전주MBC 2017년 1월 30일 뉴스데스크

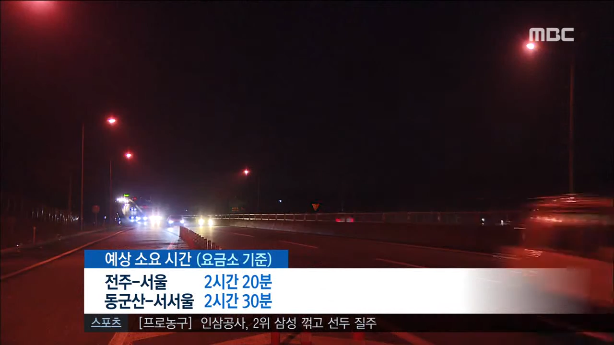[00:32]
2시간 20분이 걸리고, 서해안고속도로로 동군산에서 서서울까지 2시간 30분 정도 소요될 전망입니다.